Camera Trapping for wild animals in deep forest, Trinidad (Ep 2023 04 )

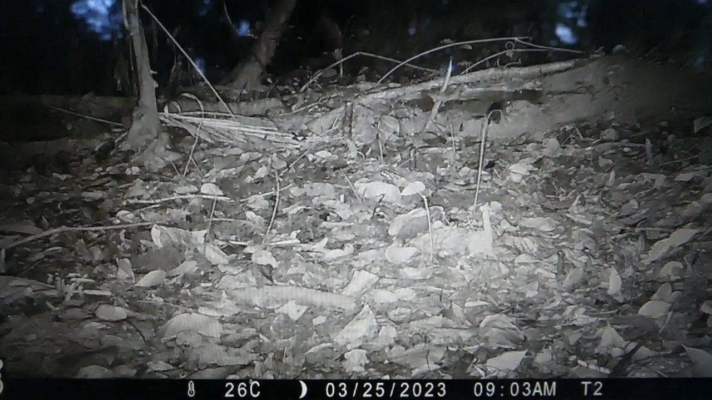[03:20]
So some of the cool stuff we got here, I'm just gonna go through fast and you'd see the animals that we picked up. So that's an ocelot, maniku, Trinidad spiny rat. Spiny rat all over the place, yeah.